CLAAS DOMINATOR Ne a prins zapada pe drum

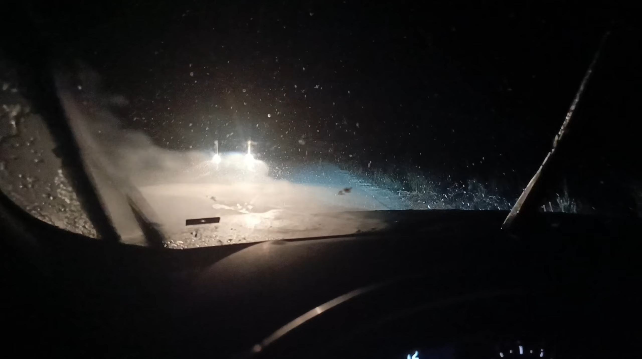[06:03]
Bun, ninge foarte frumos, place cum ninge. Cam atâta pe astăzi, o să filmăm mâine. Aduc și echipamentul. O să iau o trepied de una de mână ca să pot să filmez un pic. Și ne auzim.